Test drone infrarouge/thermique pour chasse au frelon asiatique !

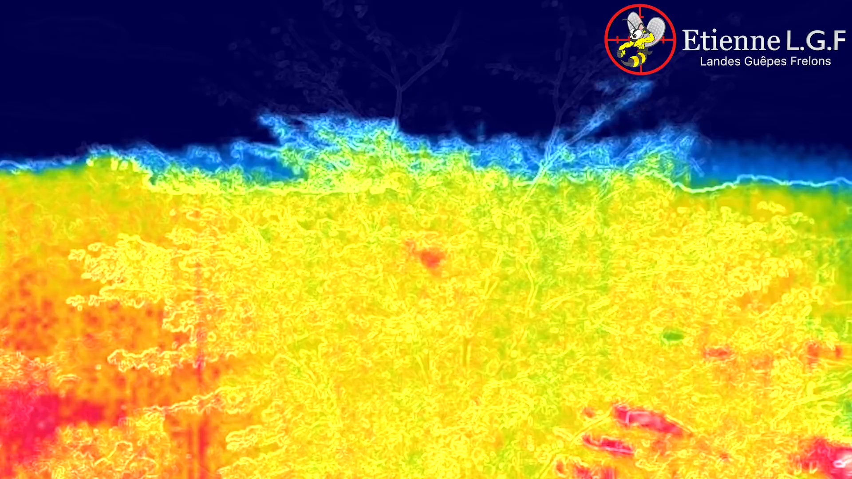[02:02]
C'est un 160, et du coup, je ne suis pas le sapin que ce soit un petit capteur thermique.
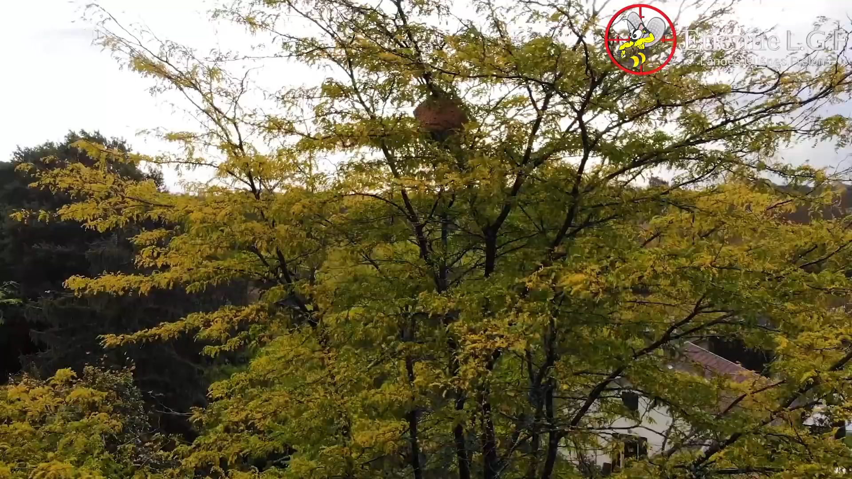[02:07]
Alors, peut-être si tu le fais sur le dessus. Le problème, c'est que là, tu as vu le ciel. Et vu qu'il prend des différences de température, il va te mettre le ciel en très froid et le reste en chaud.
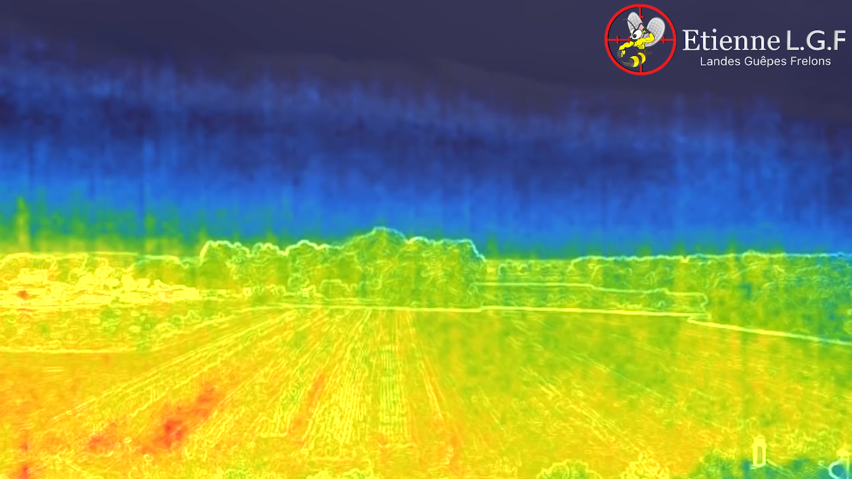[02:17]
Je ne vois pas du tout, du tout. Ah, ça y est.